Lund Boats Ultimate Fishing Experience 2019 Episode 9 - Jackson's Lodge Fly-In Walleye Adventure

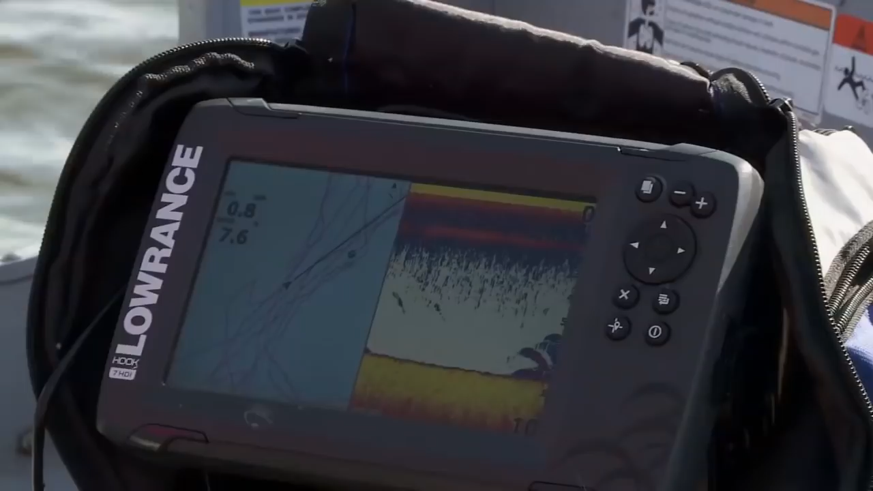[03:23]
I like when they're like that That looks To me Those are the ones Those are going to bite Oh,
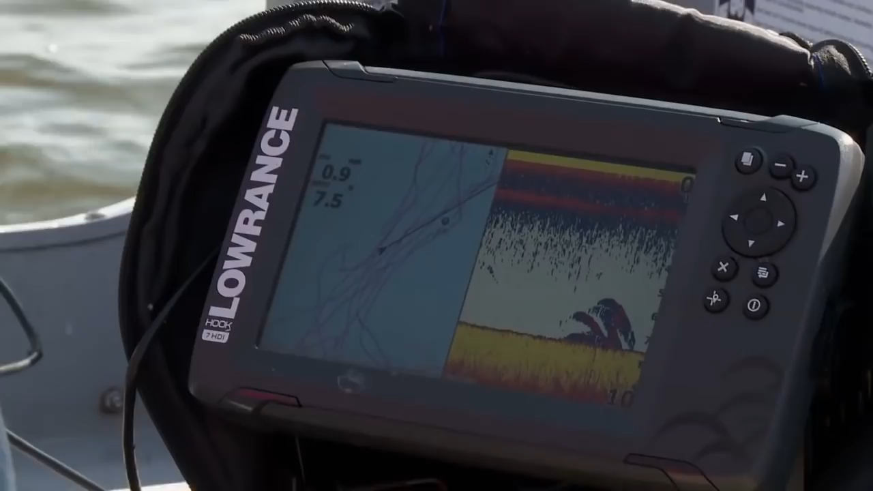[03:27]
look at that Creating a pot of bait fish Oh, here we go There we go Right, everybody There we go
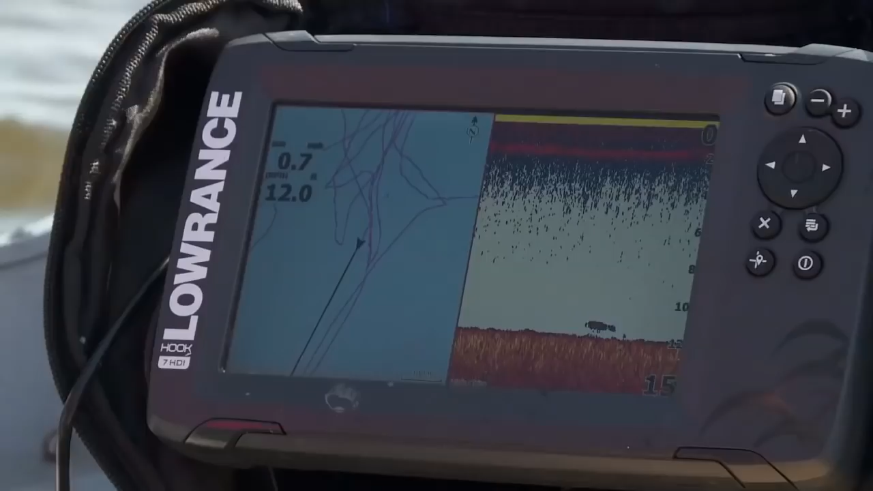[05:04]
And we're in, you know, for the most part Eight to 12 feet
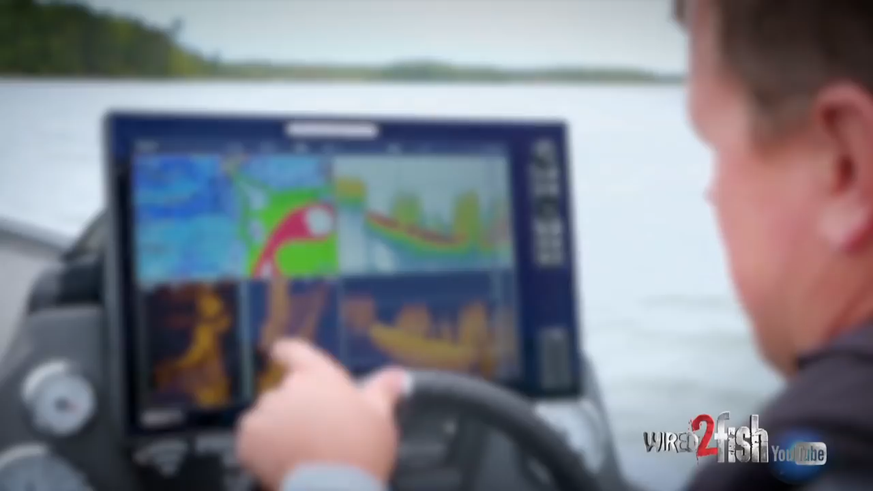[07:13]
grass lines Or grass hard bottom transition zones Side imaging is the best tool To find these loaded up sweet spots I
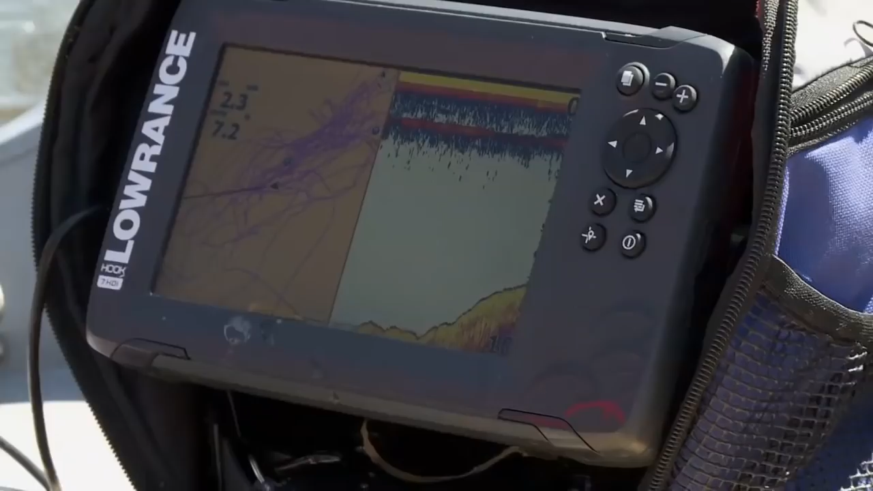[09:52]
the biggest part Right there Is once you get on
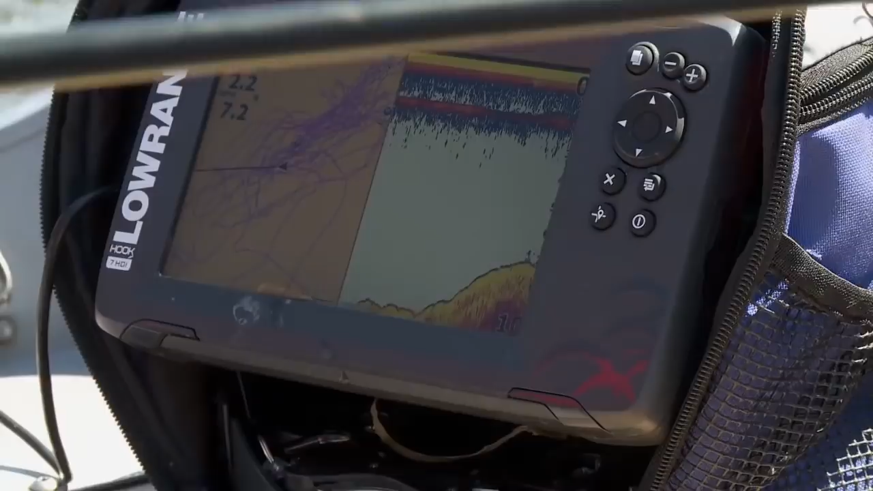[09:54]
top there Once you get in that pocket And you're dropping that ledge That's where there's a lot of fish Sitting in there So it's
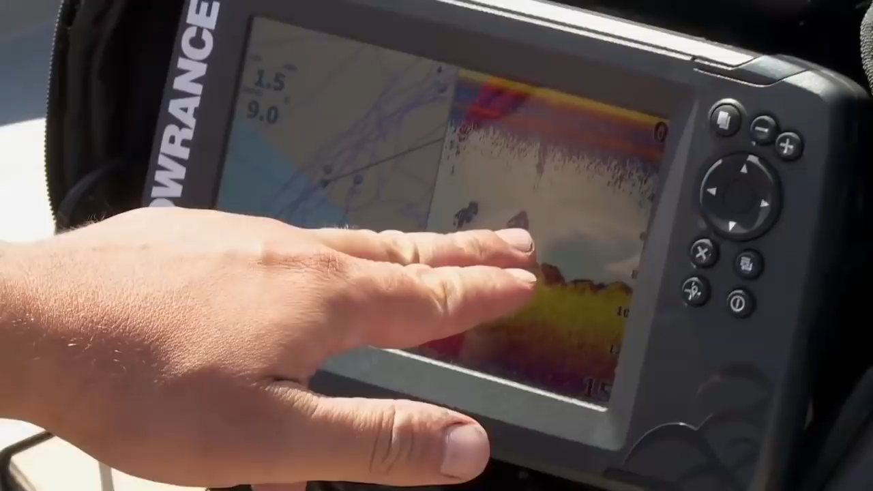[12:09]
Where we're marking fish And we're catching them So we're actually setting up Almost like a little cookie trail
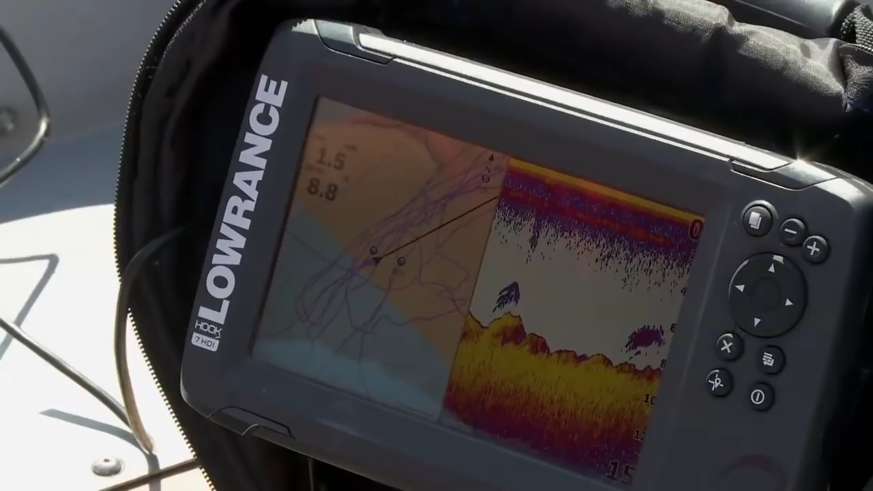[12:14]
right here Where we're going to run the back and forth And catch these fish And as I say that I just caught one right here on it So that's been working out really well
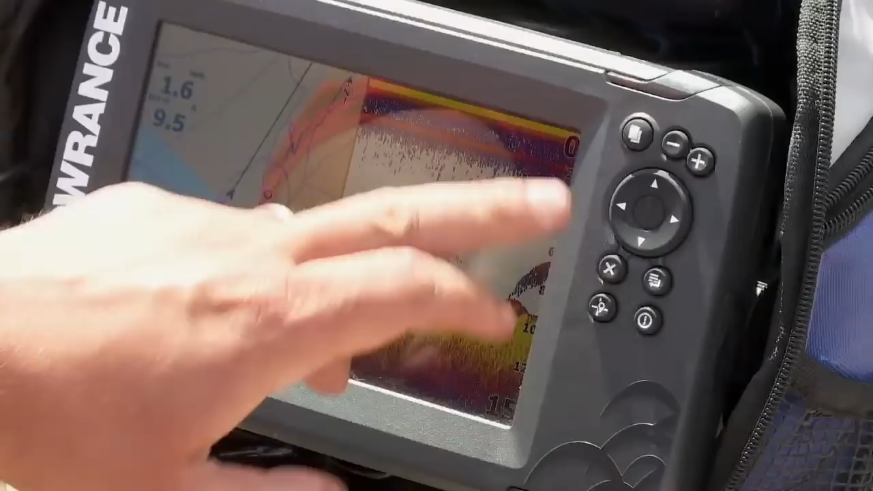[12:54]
So that was kind of the cool thing Like I said And as I caught this fish I went right over that waypoint That I marked five minutes before So yeah These portable units As much as you've got to plan And pack these trips
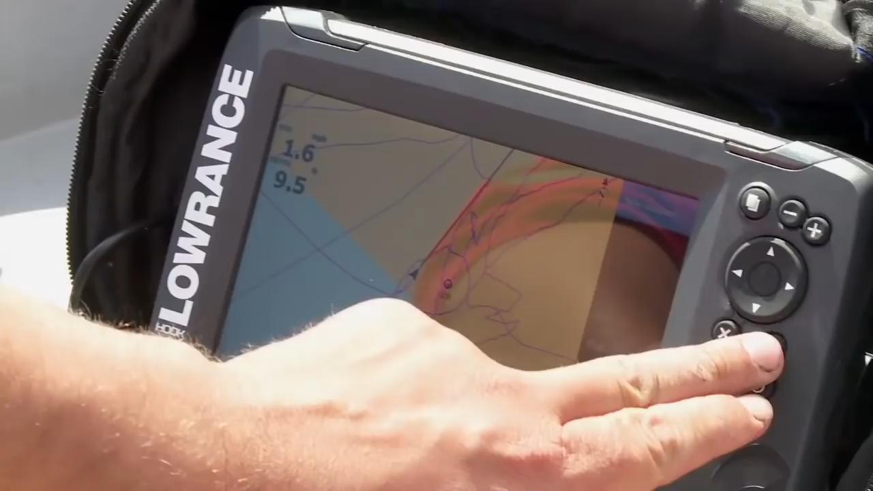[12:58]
A Lowrance portable unit Does play a big role In your success for the day I'm marking two off bottom here right now That was cool We saw him Marked him And then he hit
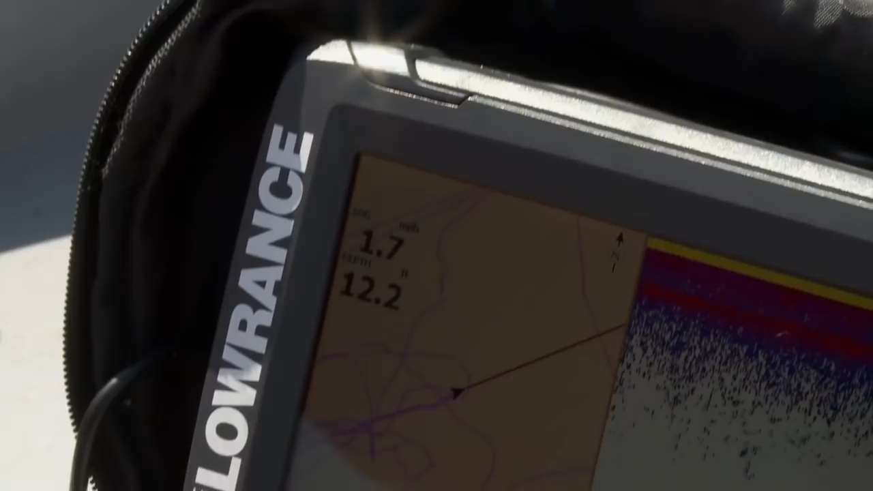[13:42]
On screen: speed 1.7 mph
And I can see that right here That's what I got I'm right in that sweet spot It's a whole lot easier It simplifies everything I can focus on You know Watching the